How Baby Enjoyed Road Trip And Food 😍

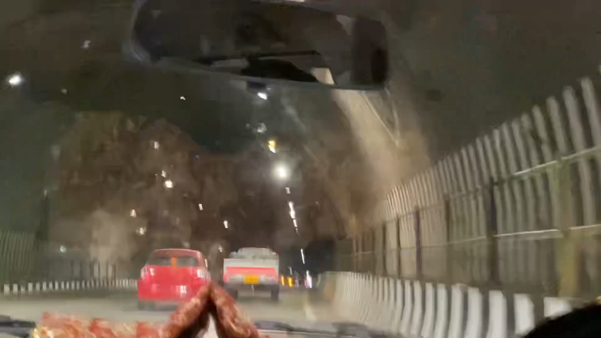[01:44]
दो से तीन टनल यहां पर दिखाए देते हैं मजा था खराब अच्छा